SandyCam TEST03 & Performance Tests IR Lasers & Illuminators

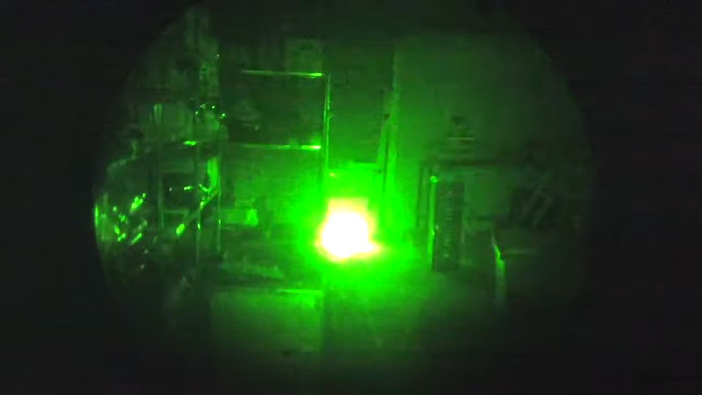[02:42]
This is the laser and illuminator. You can see the hotspot in the middle.
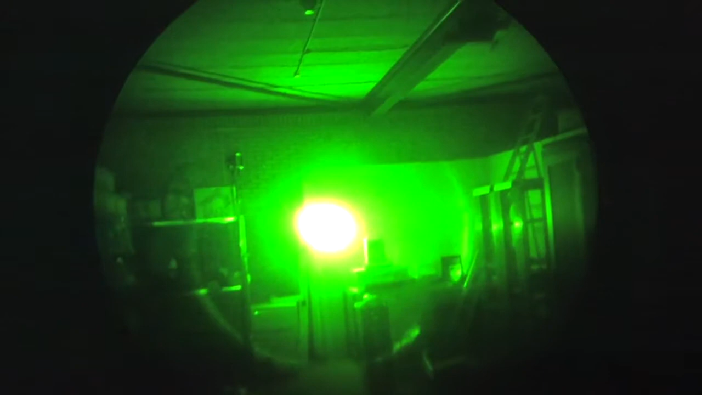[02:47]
I hope the camera can focus this.
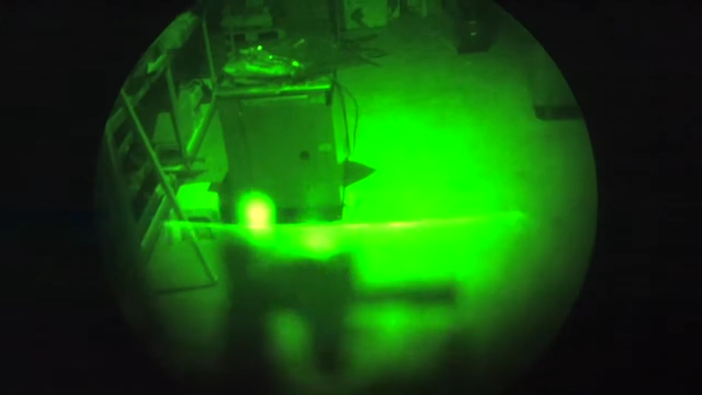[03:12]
This is also just the laser. I think this actually has a higher output than the bigger one. As you can see. You can see complete beam.
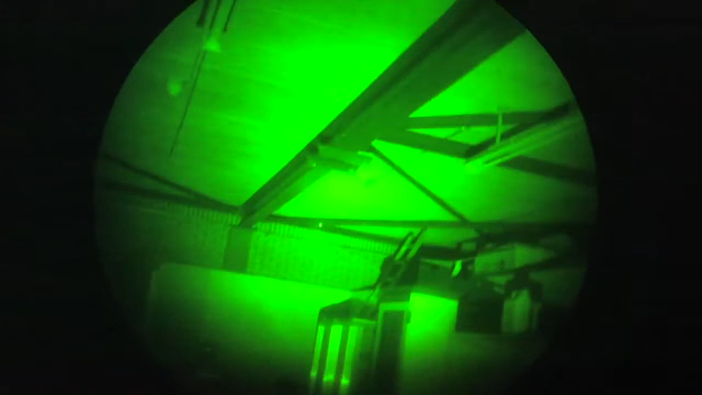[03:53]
Not too keen about the quality of this laser, well the laser is pretty good, but the housing.
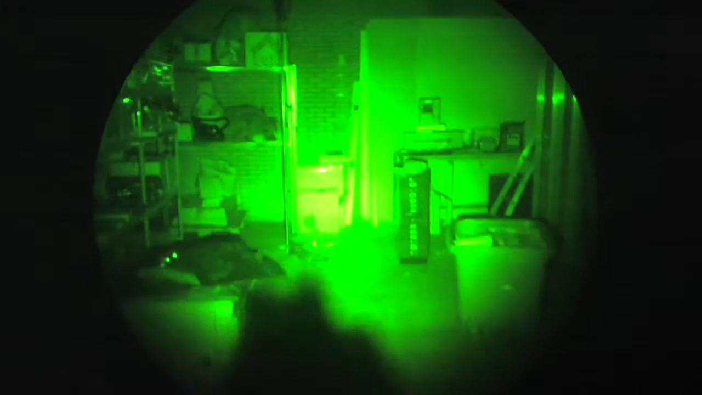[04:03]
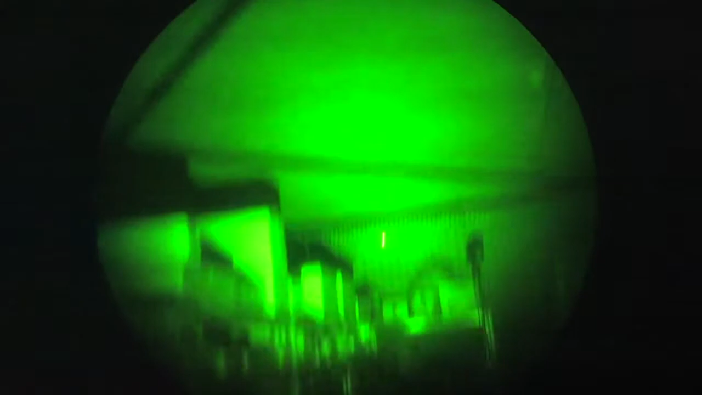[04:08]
It's a little hard to adjust the point of aim, point of impact of this laser.
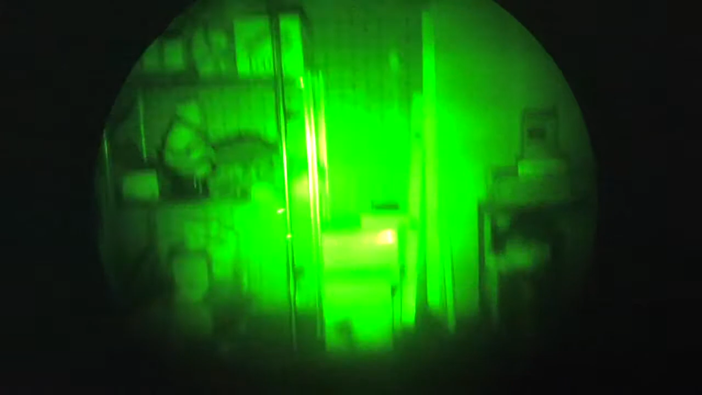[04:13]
It's a pretty cheap IR laser system,
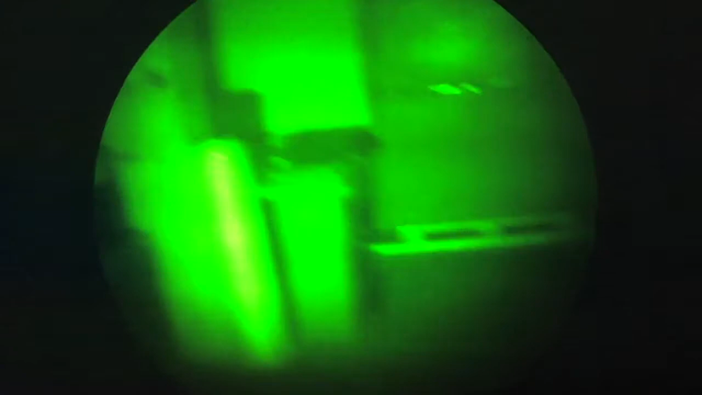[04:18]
but it works and gives a clear picture.
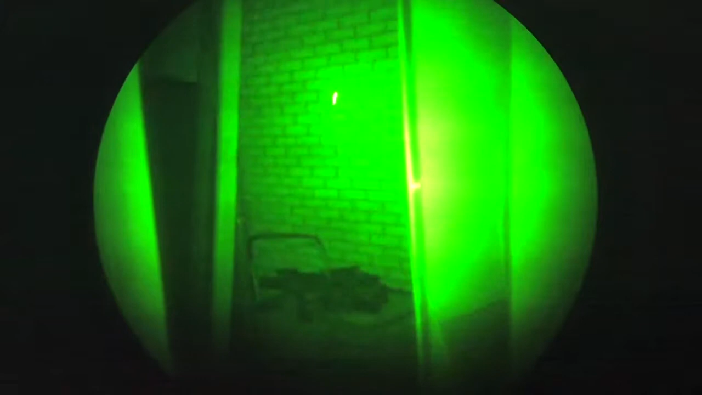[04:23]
Let me see if I can focus in on this. Yeah, there you go.